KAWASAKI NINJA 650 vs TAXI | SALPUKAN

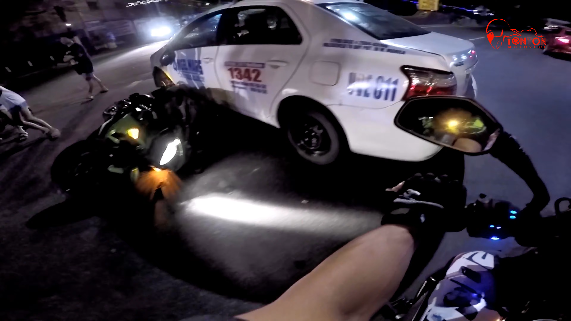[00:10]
oh ayan mga katoto another accident oh ayan listo sa mga sumisingit or mga lumulusot na mga
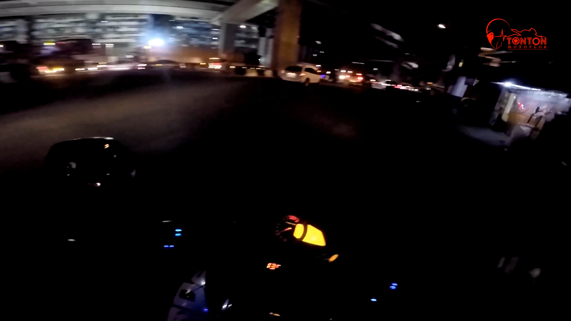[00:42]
sasakyan taxi o kung ano-ano mga sasakyan lalo sa mga ganyang eskinita mabrang daming